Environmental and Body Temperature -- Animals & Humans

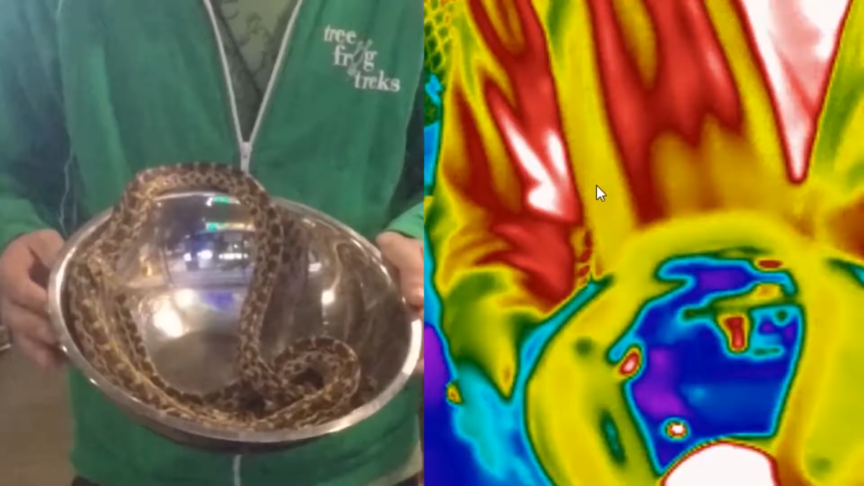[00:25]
Our kind staff member from Tree Frog Trex, serving as a representative of mammals, is holding a Pacific gopher snake.
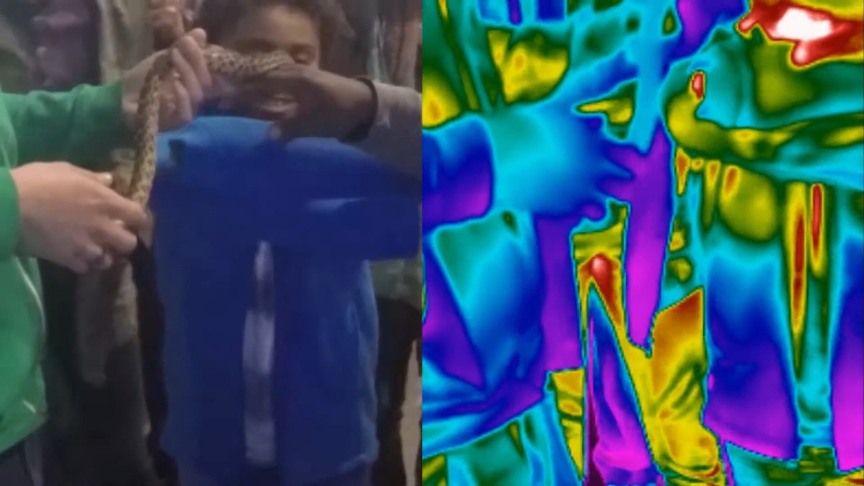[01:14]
In long wavelength infrared light, the image of the gopher snake largely blends in to her surroundings.
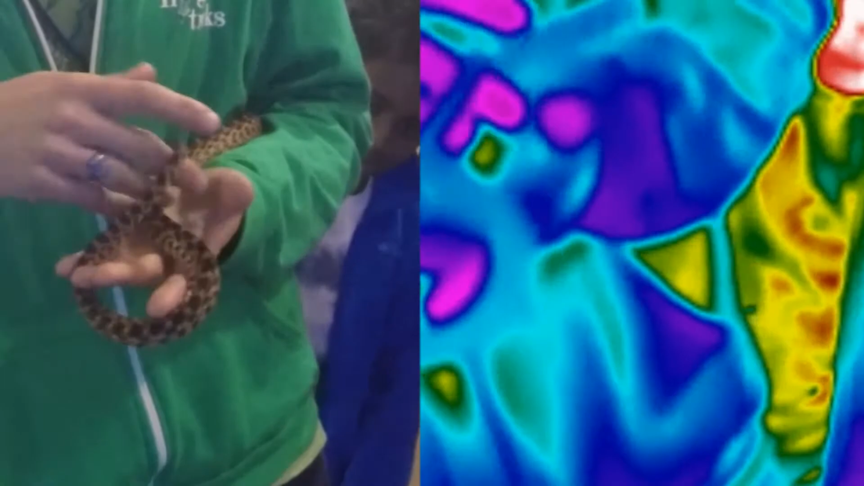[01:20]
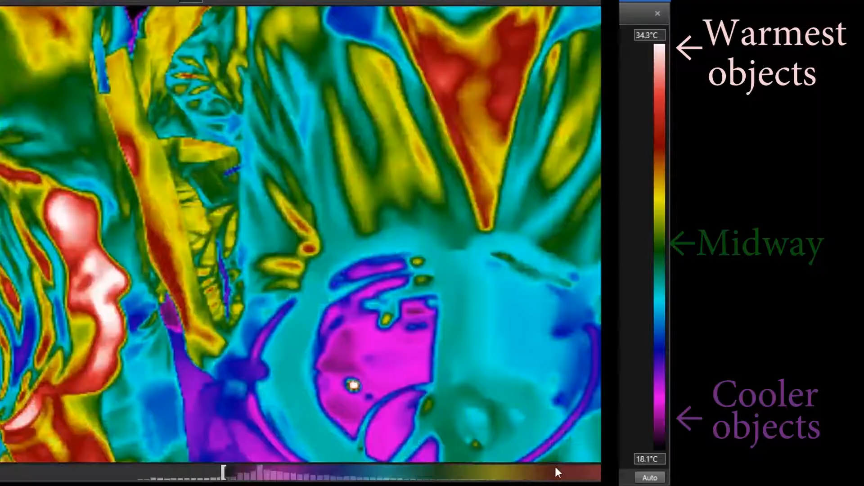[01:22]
On screen: scale top 34.3°C, scale bottom 18.1°C
The infrared camera estimates the temperature of objects based on the heating effect produced by the brightness of light it receives.
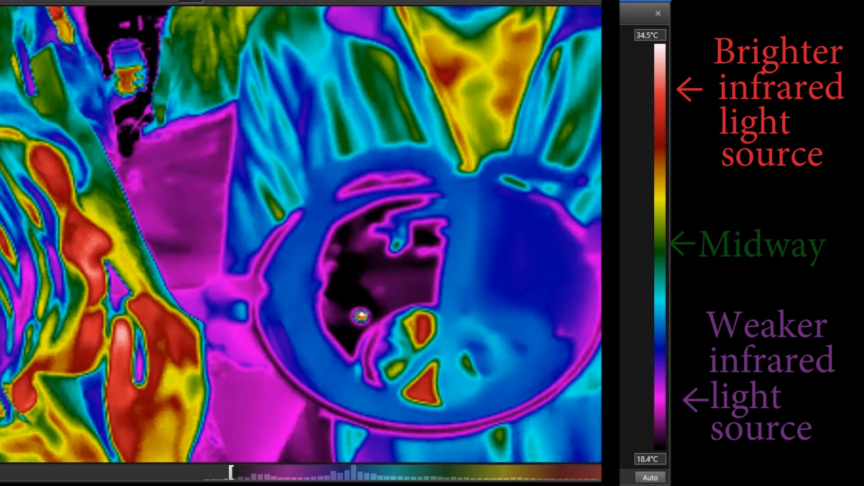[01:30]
On screen: scale top 34.5°C, scale bottom 18.4°C
It displays the result of its calculations as color.
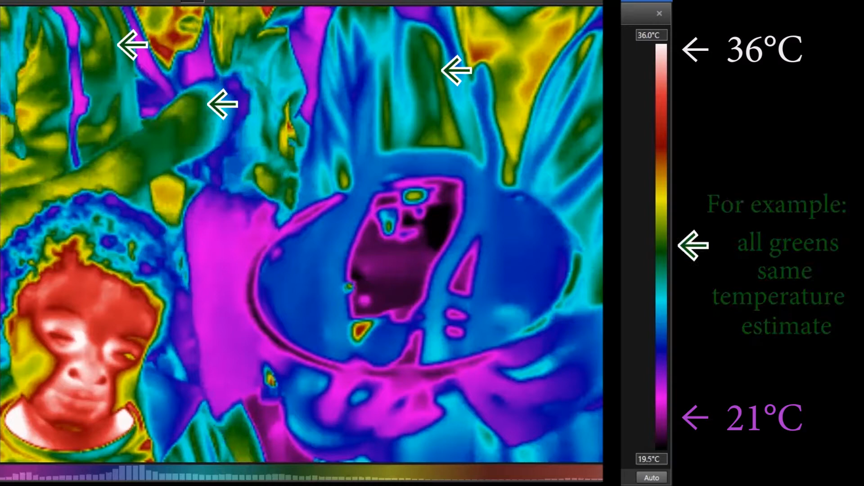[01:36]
On screen: scale top 36.0°C
Objects of the same color means the same temperature is being estimated.
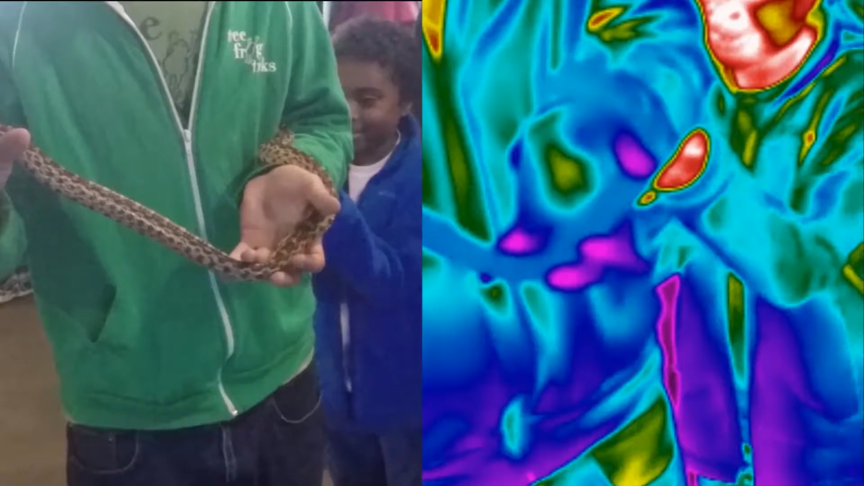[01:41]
The camera shows the gopher snake's temperature to be very close to the heat energy found in her immediate environment. Her body temperature is indeed very dependent on the external surroundings and the sources of heat. It is a close match.
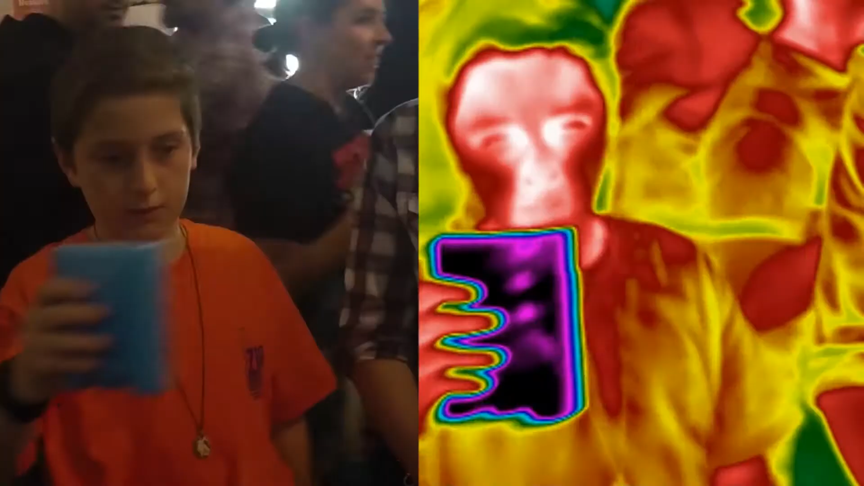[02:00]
We will switch for a moment to look at truly cold objects.
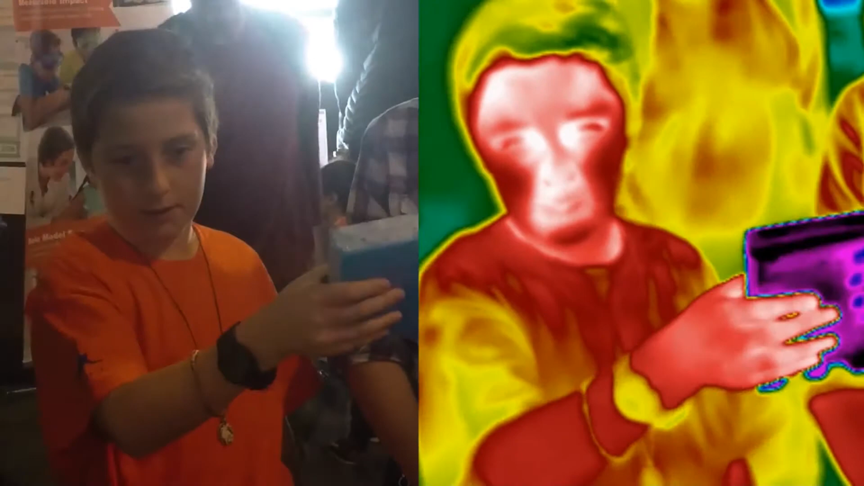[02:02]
Here, students are holding up for the camera common freezer blocks,
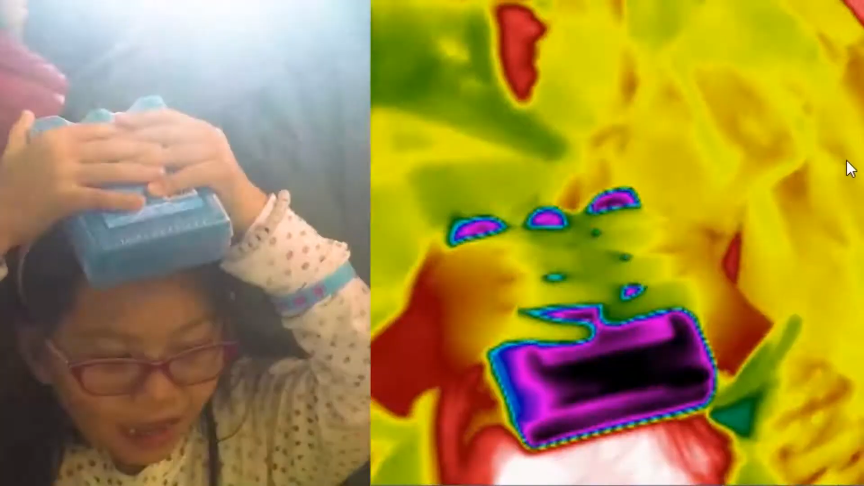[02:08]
each with a temperature of around zero degrees Celsius. The contrast is clear with ice.
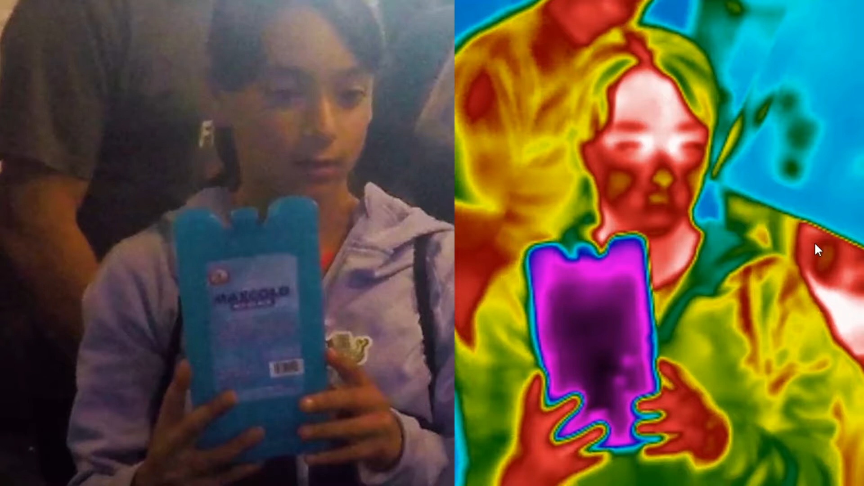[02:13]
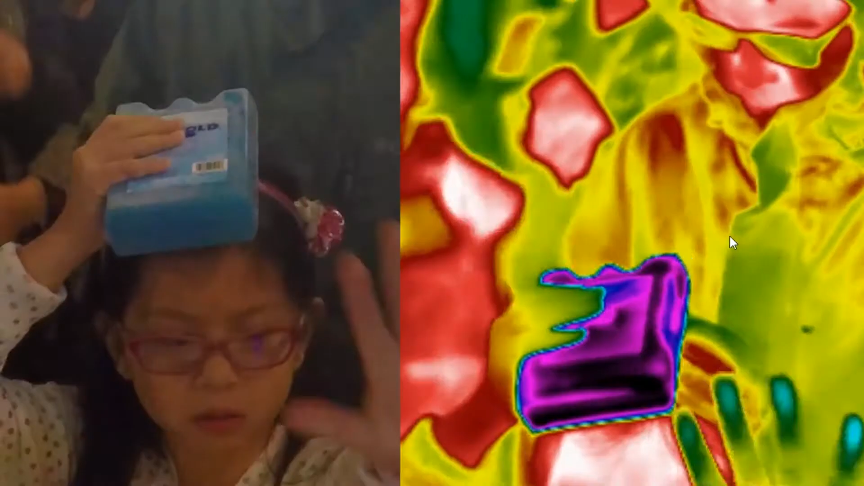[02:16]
As seen on the right, truly cold objects look very different.
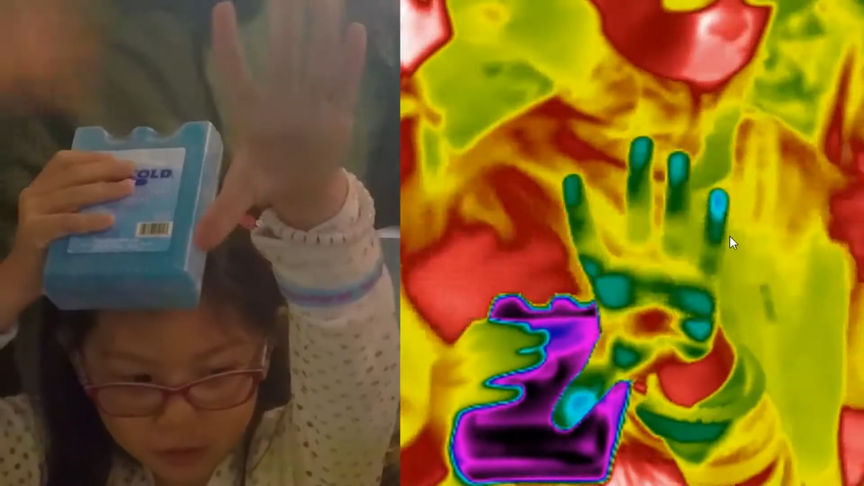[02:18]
The gopher snake? She is closer to the warmth of room temperature.